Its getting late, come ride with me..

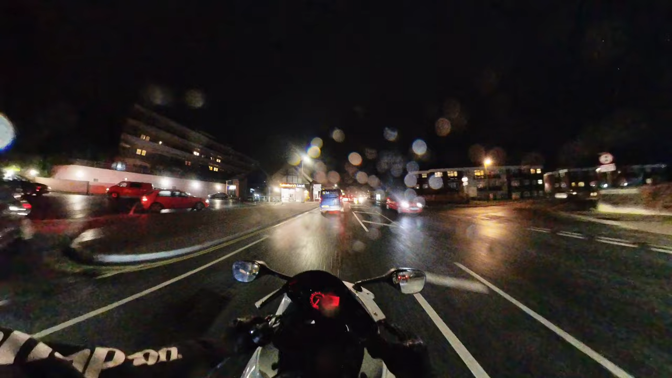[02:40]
i literally have just come out the door because i was like oh i'll go out and shoot a little video but the weather is just absolutely tragic it's been blue sky and sunny all afternoon as soon as i get on the bike it rains
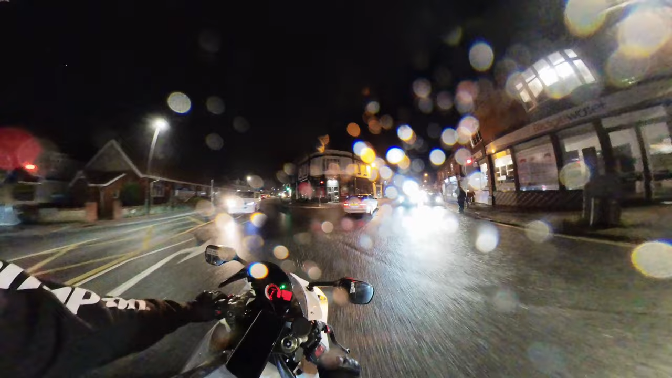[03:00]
i knew i should have i knew i should have done it earlier on i was gonna go when it was nice and uh
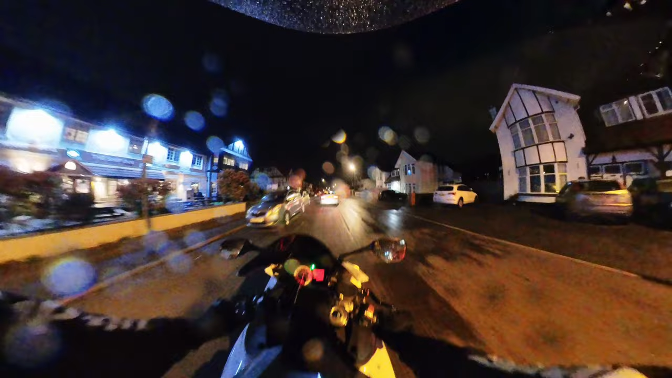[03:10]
nice and sunny and blue sky but i was like no i'll go a little bit later and make a little video in the evening riding around see what the uh insta 360 is like at night but it is pissing it down chapped up focus what was this dude breaking oh i can't believe this i've just dried this hoodie as well from when i last went out on my bike and it rained
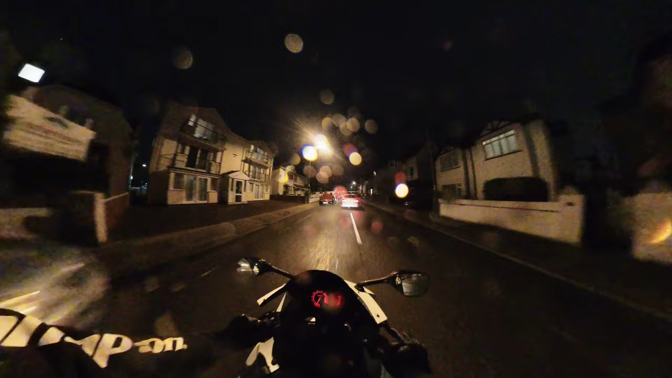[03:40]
obviously you're turning right it's one way i don't know why you wouldn't go i am getting soaked i don't
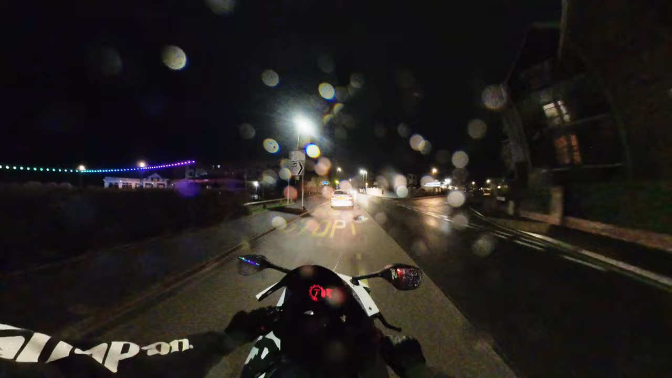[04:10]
know how waterproof the uh insta 360 is with the microphone uh microphone mod but it's probably not going to do it any good getting this wet oh my legs i'm getting wet legs but yeah the uh the gsxr it's the uh the 600 which has around 125 horsepower um so it's got a lot more poke than the uh africa twin the africa twin is topping out i think about 87 on a good day
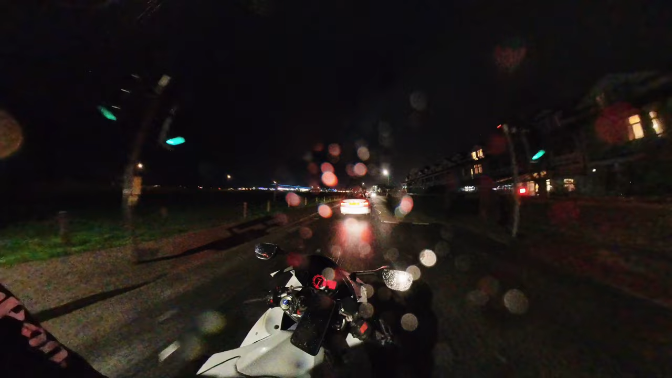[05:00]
like how much more glued to the road i feel on this thing it's like confidence inspiring it's uh it's really nice i'm just gonna ride through a little spot that i know for uh that some bikes have uh been chilling at recently
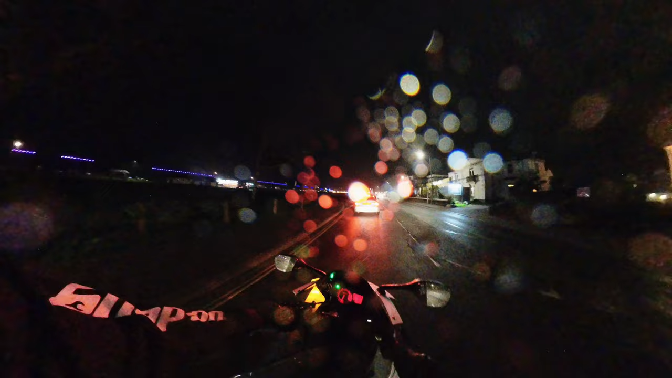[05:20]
i can't really see out of my uh cut that corner a little bit
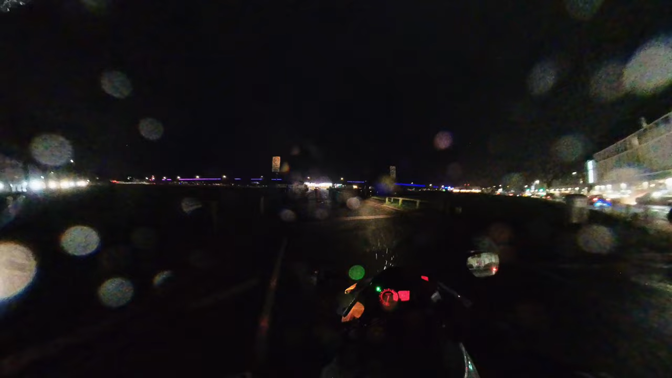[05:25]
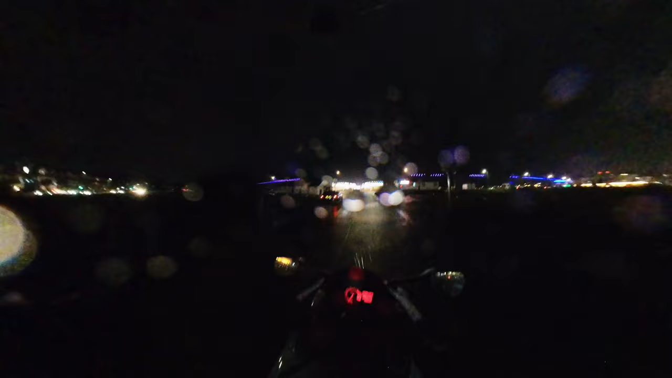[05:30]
my visor up slightly because it is so wet my phone's getting soaked
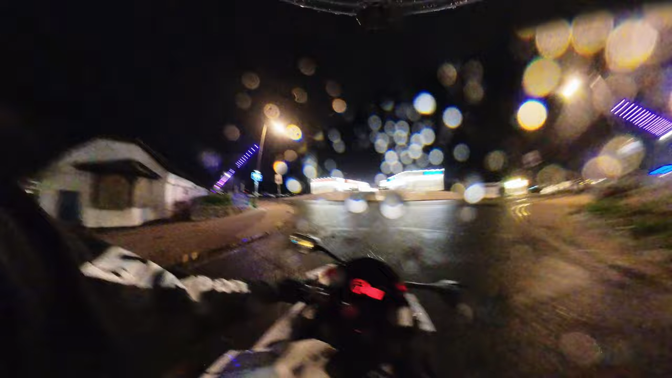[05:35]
it's the uh the spot for the um the bike nights
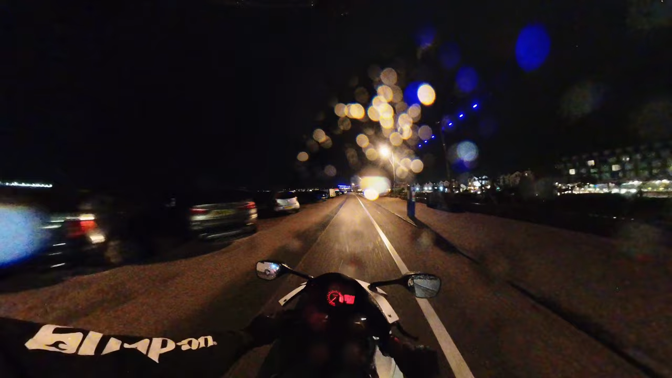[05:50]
no bikes tonight there's normally a massive group of kids under it
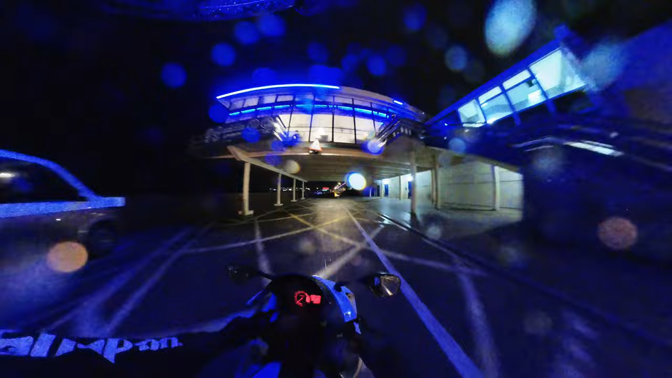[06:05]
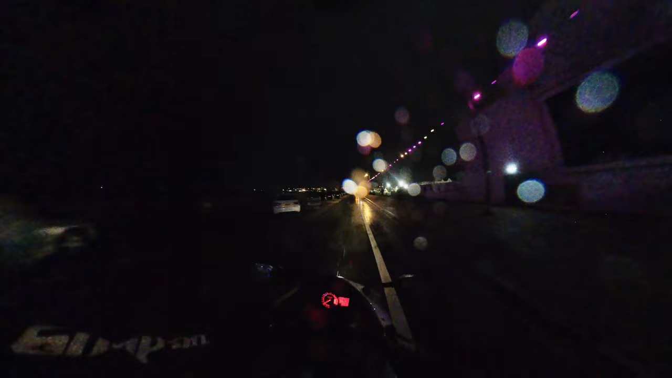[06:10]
normally a massive group of 125 riders under there on a friday night but there's the wind is that when you're going come on
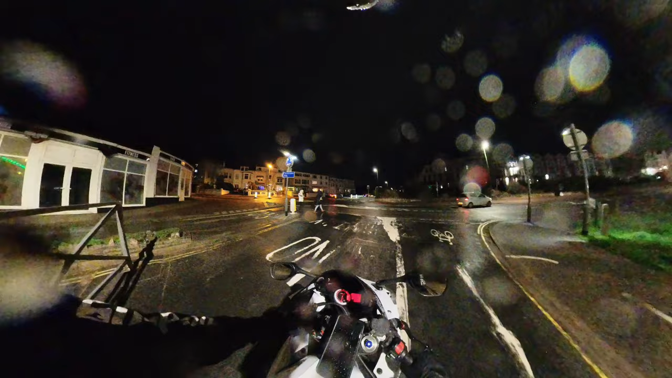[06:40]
the weather is atrocious i can't believe it it's like no i'll have dinner before i go out that's a good idea that guy's got underglow on a courser wow haven't seen that in a while let me go legend